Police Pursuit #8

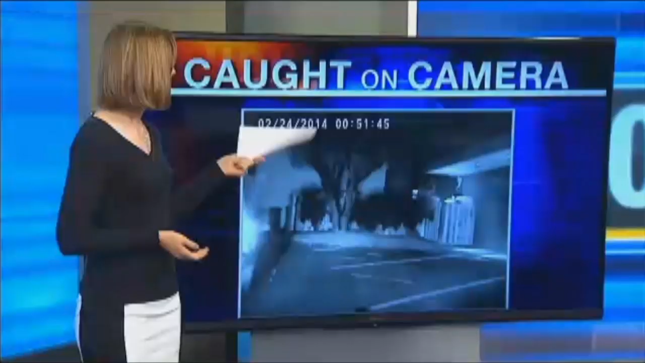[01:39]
Well, and police first actually saw the woman who was driving the Jeep in that video before she even got into the SUV.
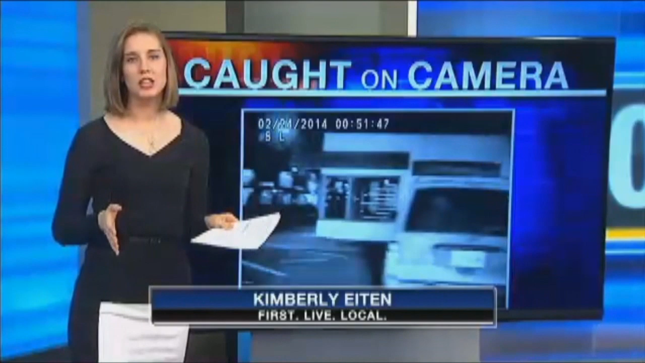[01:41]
She was walking out of a bar and an officer asked her not to drive. But after that, all their dash cam video shows she didn't take his advice.
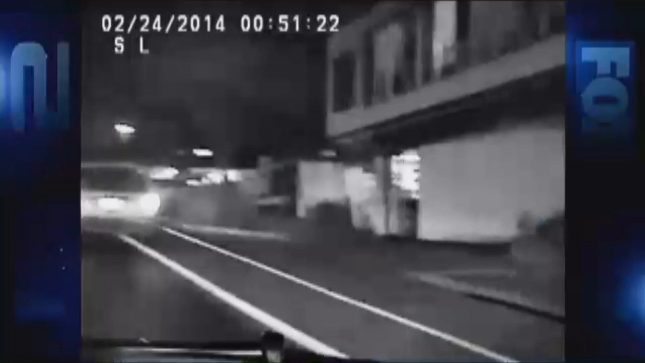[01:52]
It's a surefire way to start a police chase. Refuse an officer's suggestion to get a ride home after drinking, then ram a patrol car and speed away. Omega 3, we are North State.
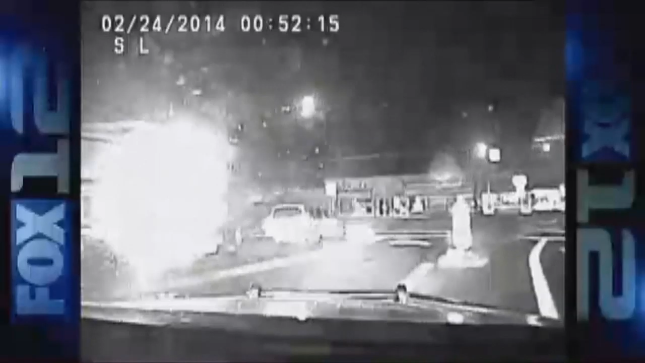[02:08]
That's what the driver of this Jeep Cherokee, Mary Lanning, admitted to doing after she led police through Lake Oswego early one February morning.
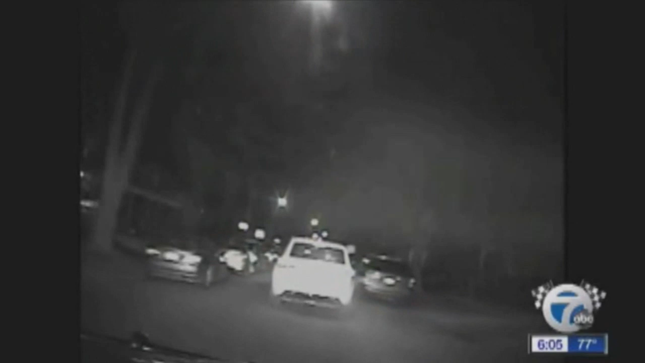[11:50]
Dash cam video from a police cruiser captures the moments leading up to the tragic crash. The white Jeep Grand Cherokee with three teens inside speeds off.